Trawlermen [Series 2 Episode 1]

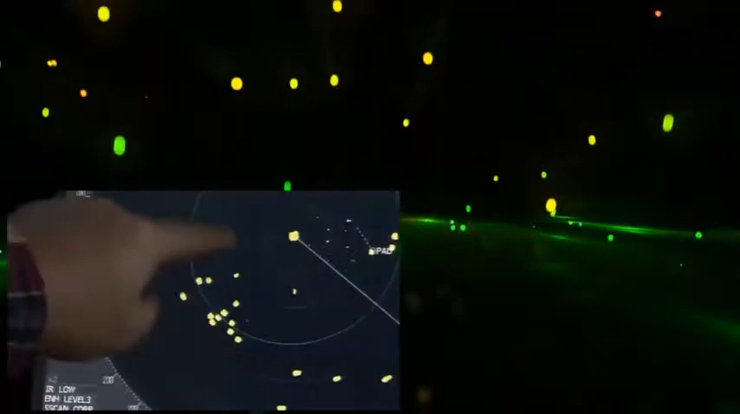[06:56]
14 just within a couple of miles of one another.